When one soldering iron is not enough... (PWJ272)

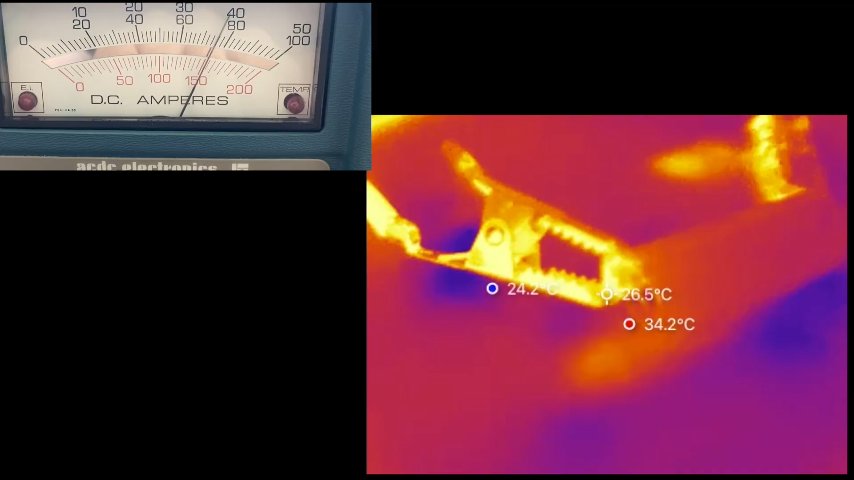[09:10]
On screen: spot 26.5°C
So we are almost at 100 amps, maybe 95.
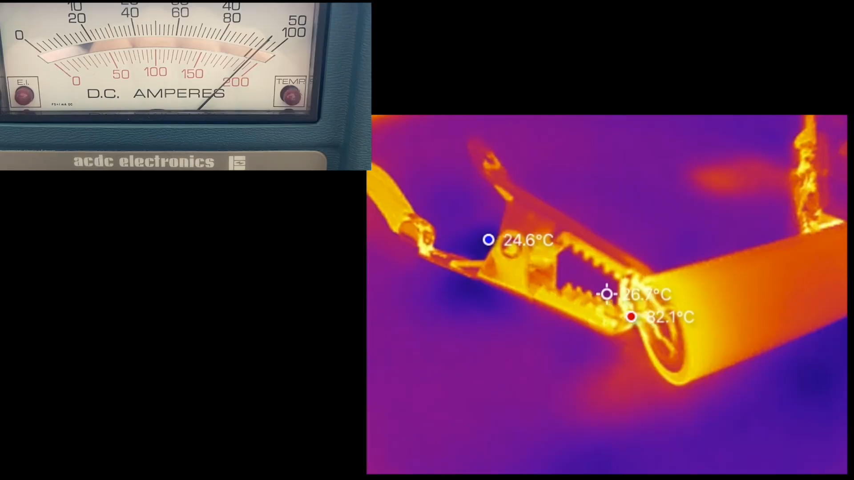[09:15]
On screen: max 32.1°C
And you see how the battery heats up.
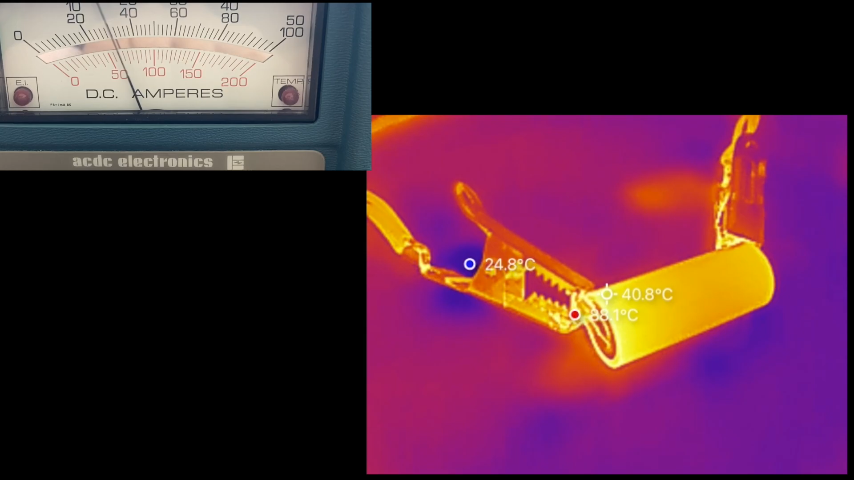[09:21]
It already has 40 degrees and it gets yellow. And that's the reason why you shouldn't do that for longer than 10 seconds.
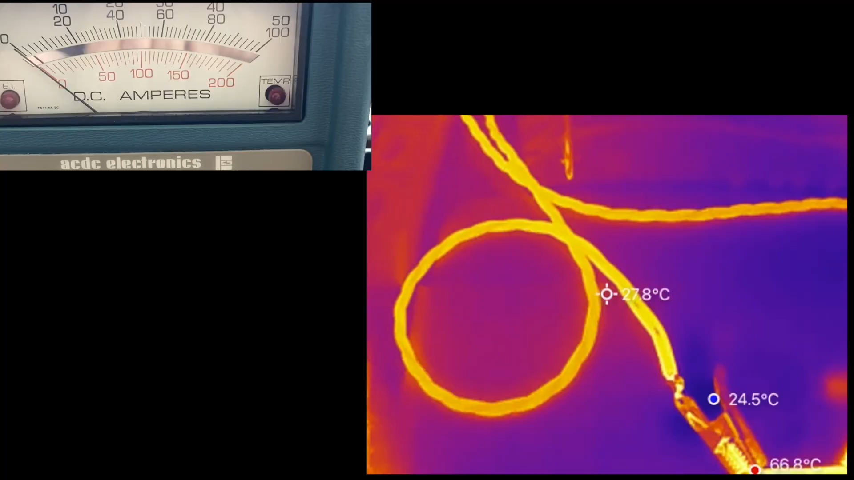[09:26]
On screen: spot 27.8°C, max 66.8°C
Because batteries don't like to be hot.